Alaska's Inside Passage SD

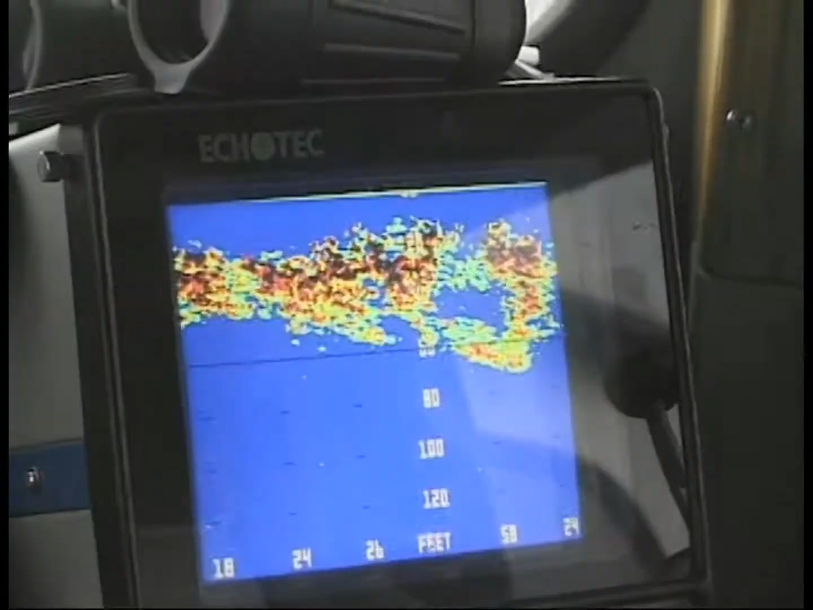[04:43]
The sonar depth sounder shows a large school of herring near the boat.